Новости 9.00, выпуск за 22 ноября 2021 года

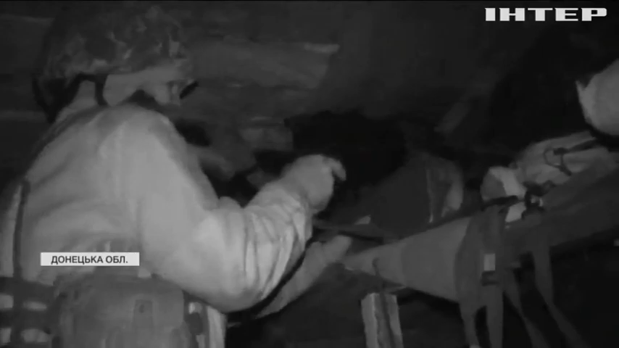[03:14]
І ось такі моменти. Наші бійці працюють вже як злагоджений механізм. Хтось передає координати, хтось відпрацьовує ціль, хтось спостерігає.
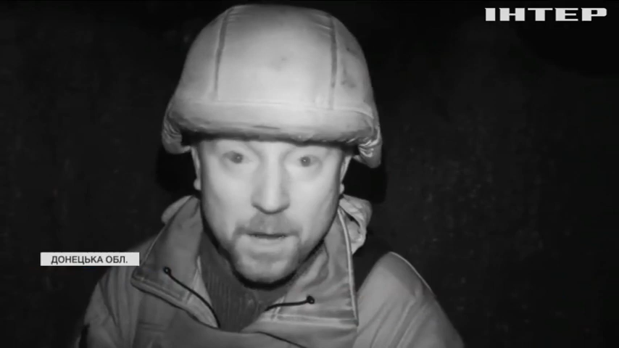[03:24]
Головне ворогові дати відповідь, бо інакше обстріл може тільки посилюватись. Десь за годину ворожий вогонь уповільнюється. Глибокими окопами ми прямуємо з позиції.